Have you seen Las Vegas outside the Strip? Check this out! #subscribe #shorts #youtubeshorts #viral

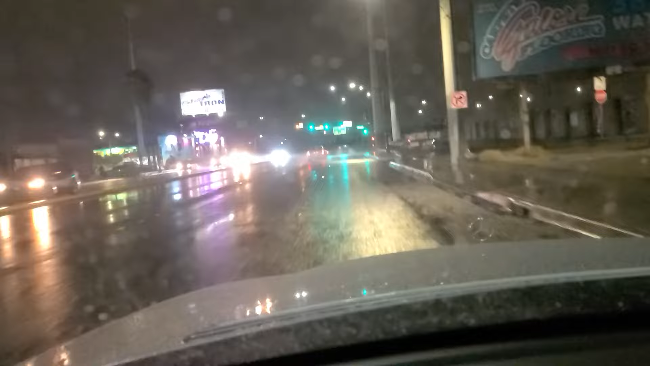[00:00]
Hi folks, welcome back. We're here on commercial, I'm sorry, approaching Commerce Strait here on Charleston Boulevard, approaching Interstate 15 as we go underneath the railroad overpass here.
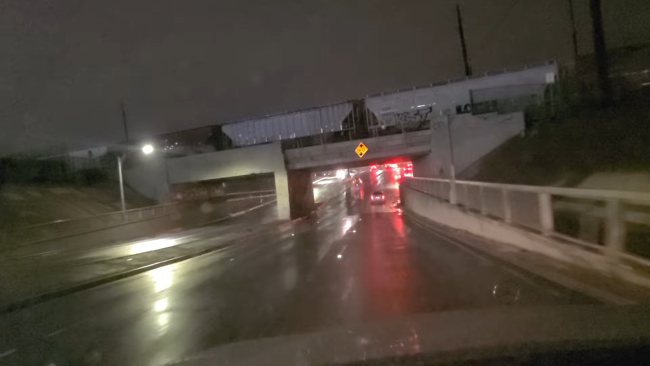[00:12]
Some parked railroad cars there. This area tends to flood and considering all these rains we've had today from what has been the courtesy of
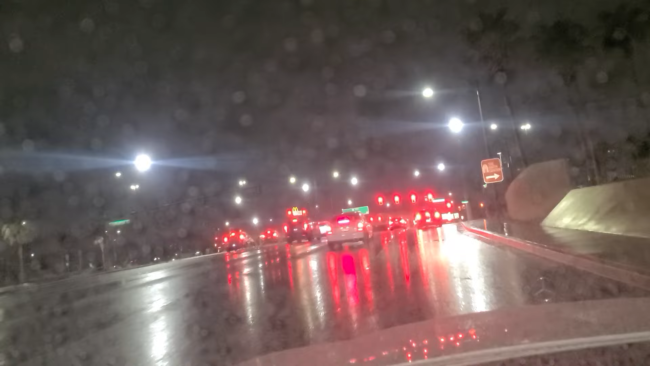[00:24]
one Hurricane Hillary about 900 miles south of us off the Baja of California. There's a wholesome bread place right there with the stratosphere right behind it and we're here at Grand Central Parkway. We're actually here next to North Premium Outlets, Las Vegas Premium Outlets here. off of Charleston and Grand Central.
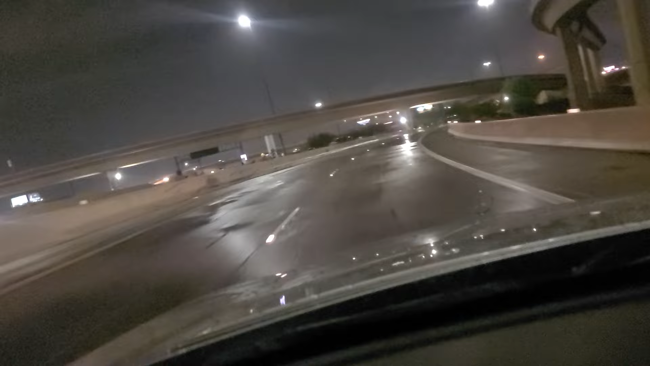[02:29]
Take exit 42B to go south on US Highway 95 slash US Highway 93 US slash Interstate 515. And over here on the right is going to be downtown Las Vegas. Downtown Las Vegas is here first, I believe. If my country serves me. See the circuit there? That's the tallest building here downtown. Stadium swim there. I haven't been, but I've heard good things about it.
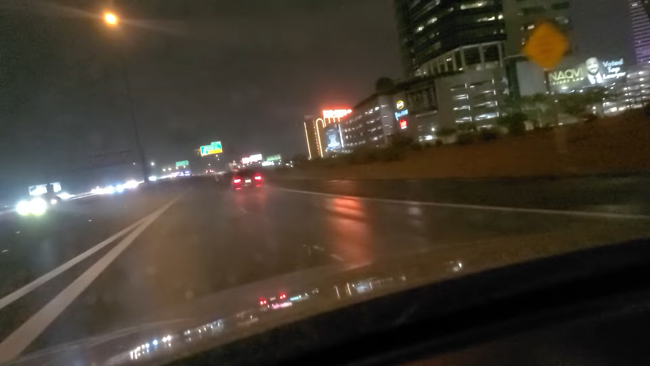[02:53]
See Main Street Station there. I've got station casinos. The vast majority of the Las Vegas Strip is actually just outside Las Vegas city limits.
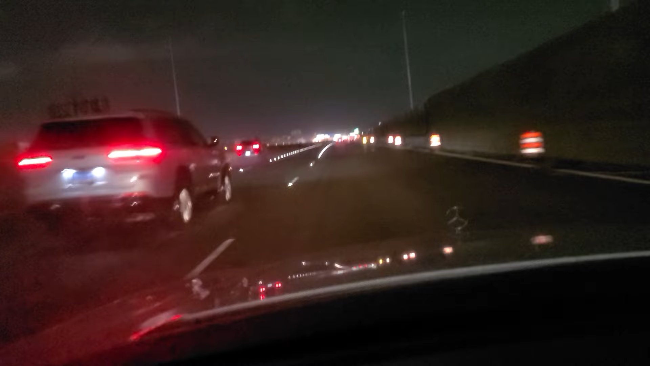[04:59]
As we approach the curve, the big curve that goes back southbound on US 95 and see the police over there. It looks like they've got a sign up here for what is supposed to be an exit only for Charleston Boulevard. This construction's been going on for over a year now. Charleston has been a mess right here at the interchange with US 95.
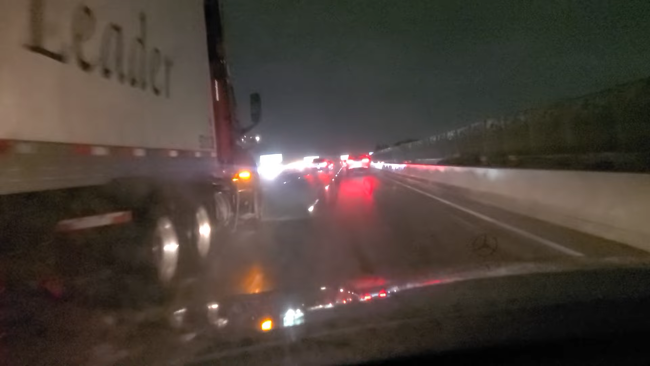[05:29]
Here on the east side of town. We approach Charleston Boulevard. And just a quick reminder, if you like a receipt, please like and subscribe to our channel so we can continue making more of these videos. If we get up to over a thousand subscribers, YouTube will monetize your channel. We can use that to send our son to college. Totally free to you. No cost whatsoever. And also on TikTok. Please like and follow us on TikTok.
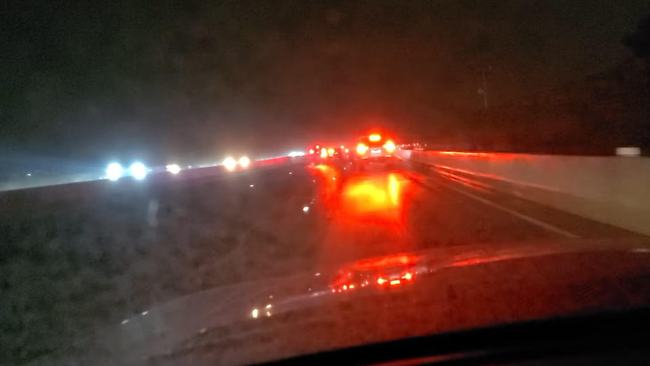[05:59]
We really appreciate it. And got some traffic backing up here. I'm not sure if it's because of Charleston or not. And all that construction. They've got some lanes reduced there underneath Charleston. Or underneath the overpass 95 and Charleston. And you can see a ramp exit sign up here. So we will be taking that.
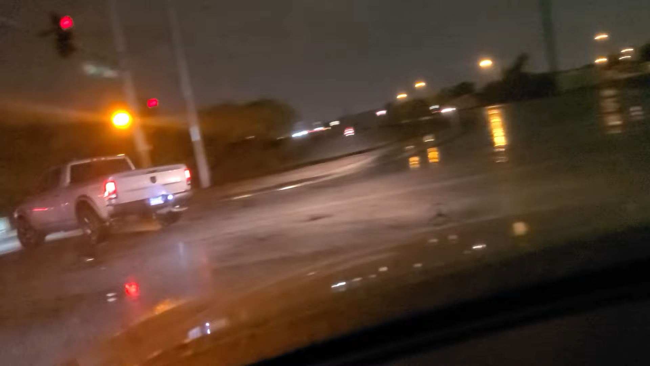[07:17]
Another one of these curious oddities where you have to stop at the other. Opposite direction exit ramp. There's a lot of homeless in this area. At this interchange. Hopefully they're staying dry right now.
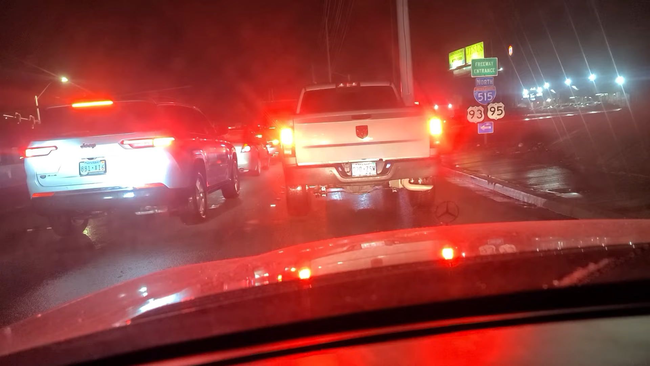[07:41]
And we finally got moving here on east Charleston. Just in time to get caught at the light at Sacramento. That's always fun. And the lights finally turned green here. I believe it's on a timer because of the construction.
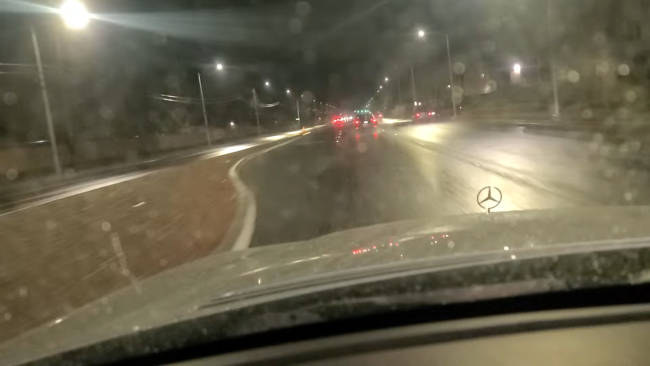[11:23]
And approaching the light here at Christie Lane. We have some other videos of Christie that we've done. As we travel through some ponding water there. We have some other videos of driving up and down Christie. Here on the east side of town.